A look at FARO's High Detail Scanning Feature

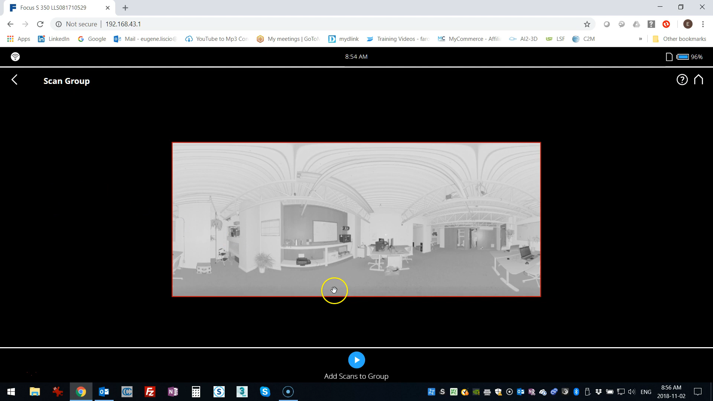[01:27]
So once it's loaded, basically what you end up with is a preview. So this is just here in my office.
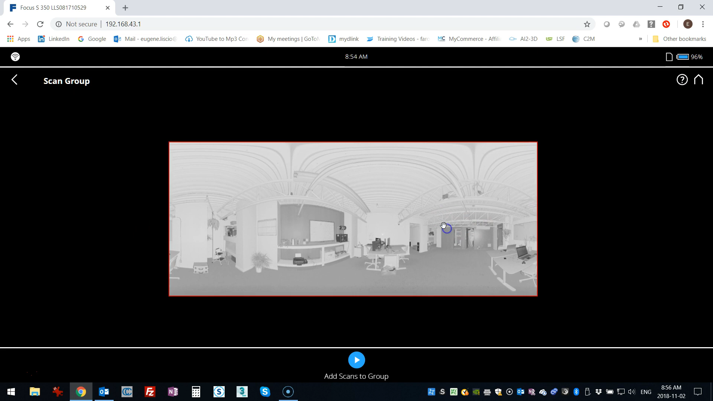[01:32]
What I'm going to do is show you where I've got these spheres. Now there's one little guy over here.
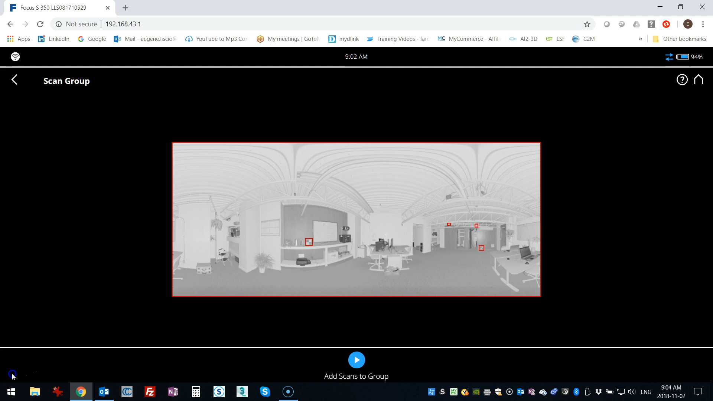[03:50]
Okay, so I've moved the scanner. I'm just going to go back home. I'm going to do a second scan, just a regular 1/8 scan. And once that's completed, we're going to highlight the targets once more.
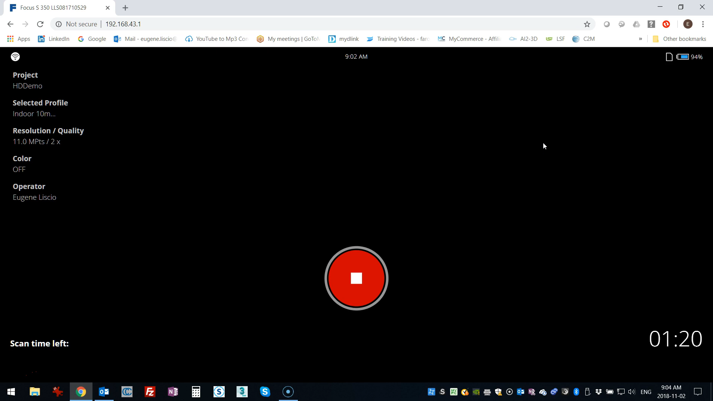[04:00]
Okay, so that scan is completed, and this is the preview here.
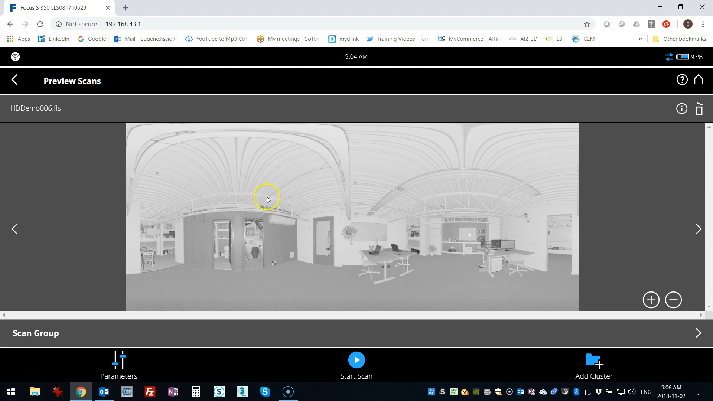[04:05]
And I go back down to this scan group, and I'm going to do the same thing that I did before.
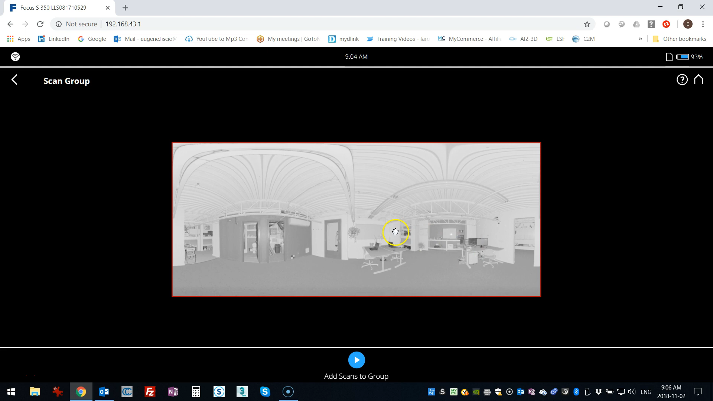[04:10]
I've got the preview up. I'm going to look for those spheres that I want to, or the targets that I want to use.
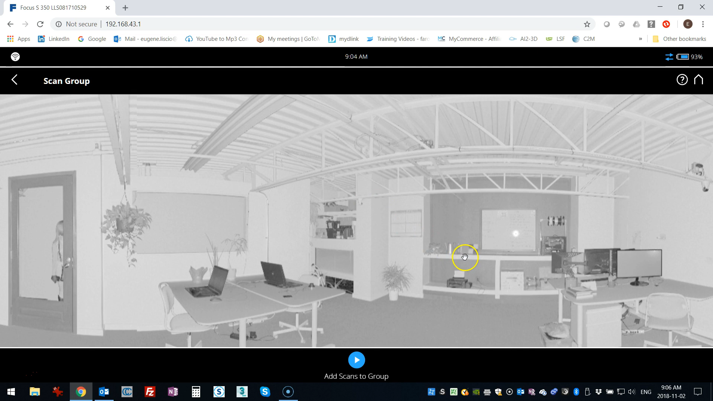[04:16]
So I'm going to start with this checker target here.
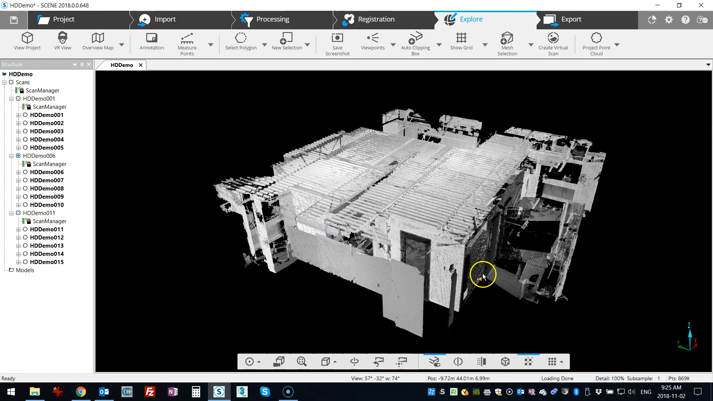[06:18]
I've got all my targets in here and everything has come together. If you take a look here at some of the group scans or the sub scans, you'll see that I've got high resolution
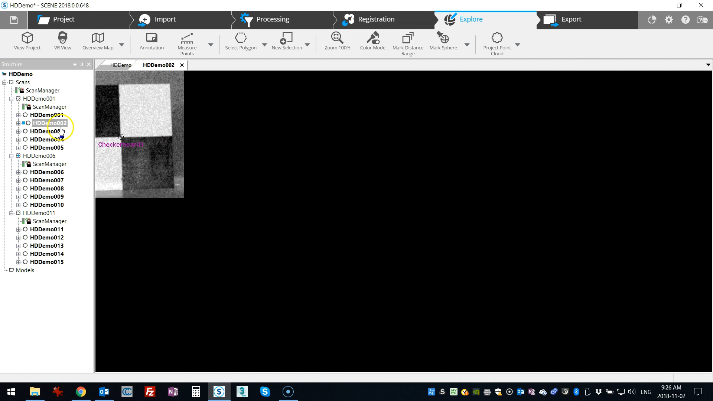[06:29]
on these, and let's see if we can look at one of the spheres. So there you go, there's a sphere, just the sphere at higher resolution that gets captured.
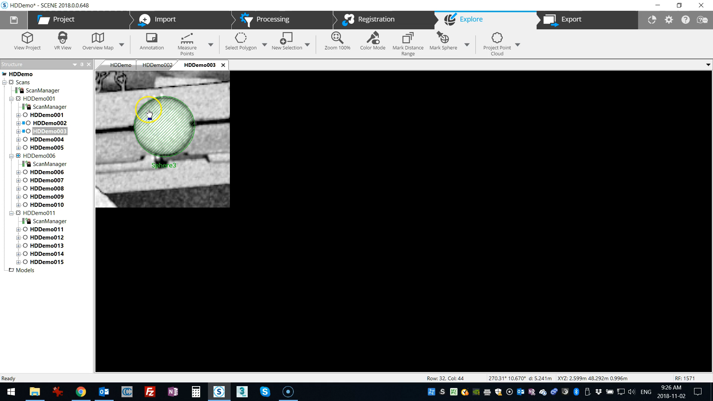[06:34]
So that's the basic premise. You'll see that scene automatically detects the groups and organizes them accordingly here into little clusters.
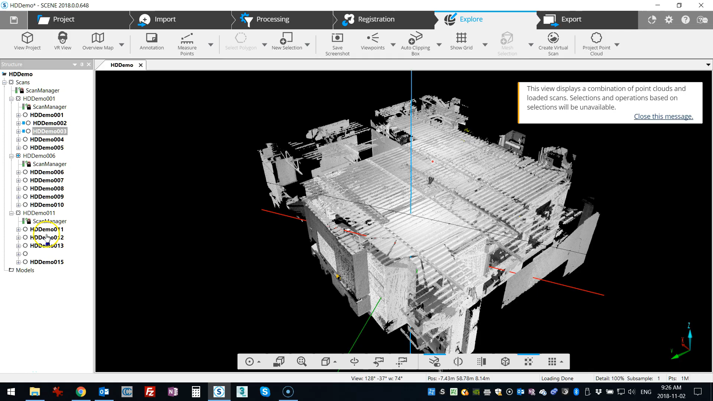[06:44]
But again, just a couple of things. I'll open up another project in a second just to show you. One of the difficulties is going to be that when you have scans or targets,
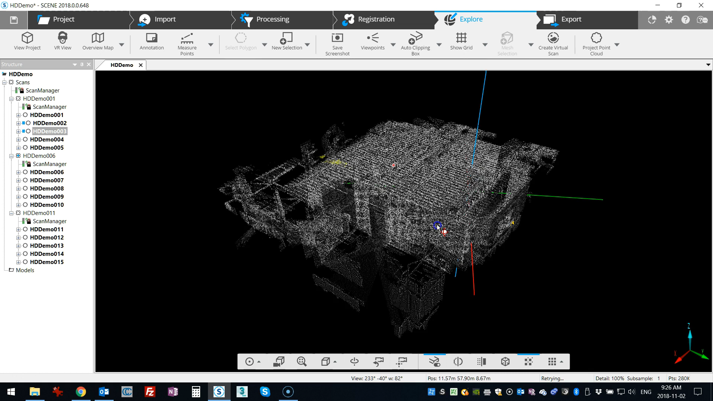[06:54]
excuse me, that are far away, or scans which are at lower resolution, identifying the targets in the preview window might be a little tricky. So sometimes you have to bump up the resolution just to be able to visualize it on the screen. If you're using a tablet or something larger, it's much easier to see.
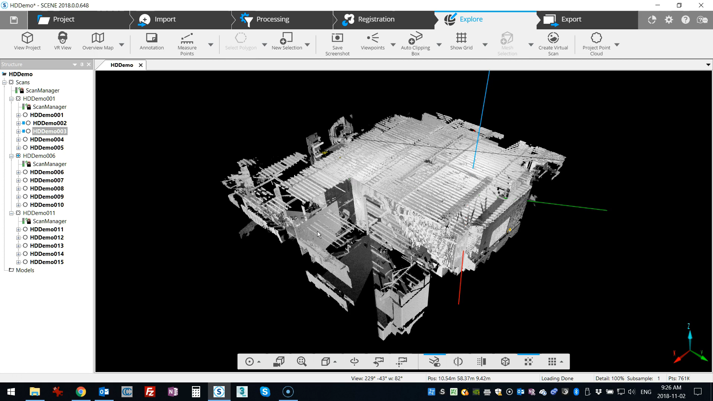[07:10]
So keep that in mind when you're working outdoors. Okay, and finally, just to show that this works outdoors, this is a project that was done in a parking lot.
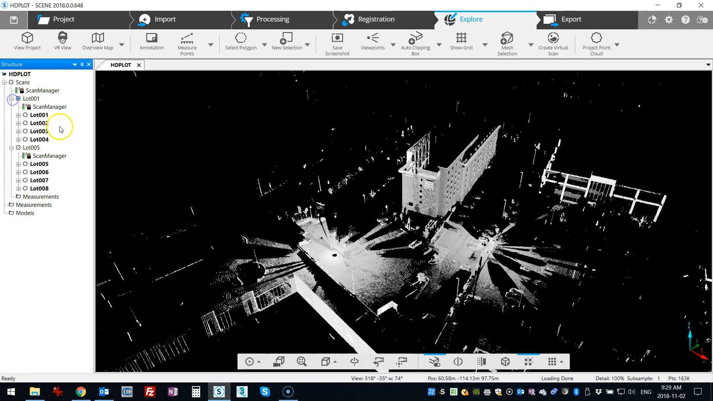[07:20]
You see I only have two scans. Each of these scans, there's one over here and one over here,
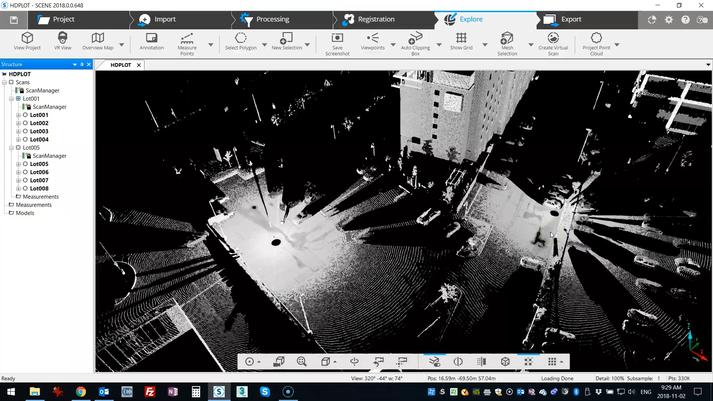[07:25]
were done at 1/8 resolution, and there were targets that were laid out very, very far away.
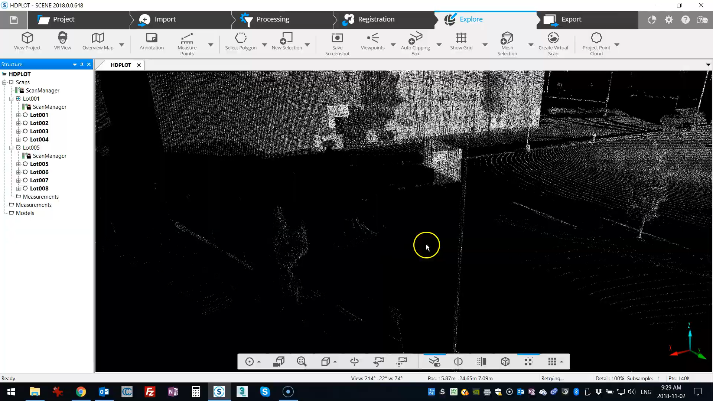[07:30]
You can see there's one here, there should be one down here, and there is one over in another section, actually right over here.
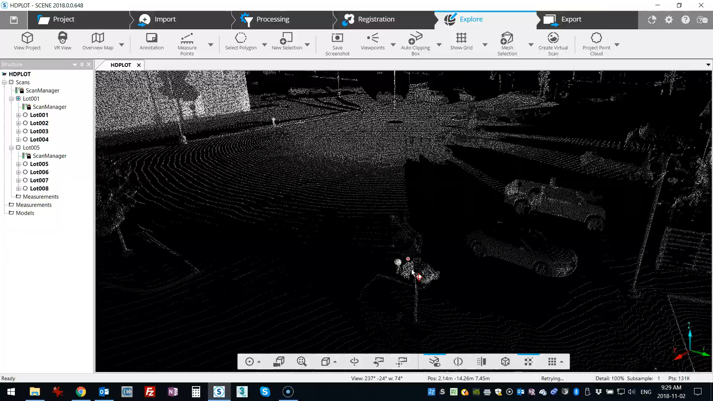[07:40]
So three targets outdoors, and when you look at this from above, you'll see that the overlap between these two is very, very little, so the points on the ground are actually breaking apart.
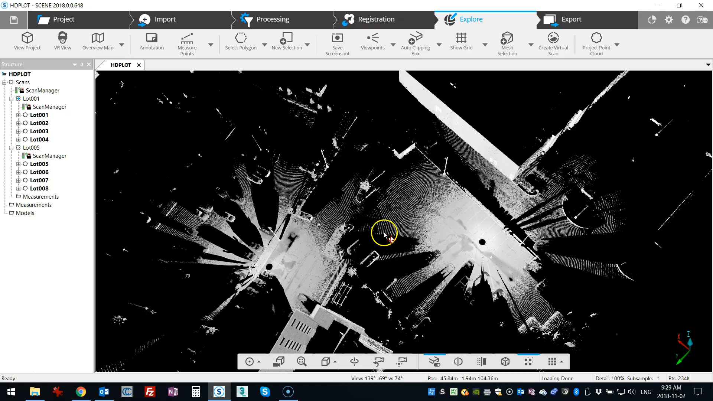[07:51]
So this is very useful when you want to cover a very large area using targets that are spread out,
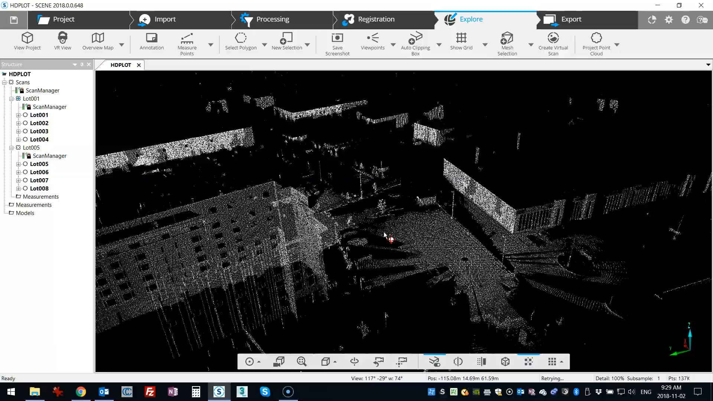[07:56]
and especially in areas where, for example, you don't have vertical structure like these buildings and such, where you can use for cloud to cloud.
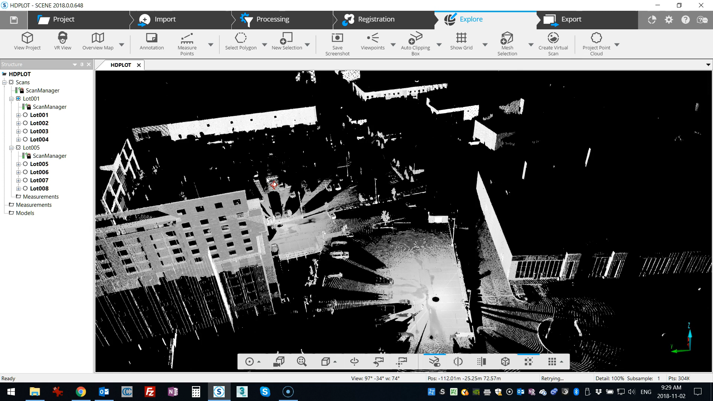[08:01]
So very flat, open areas, this high detail scanning is going to be very, very helpful. Thanks.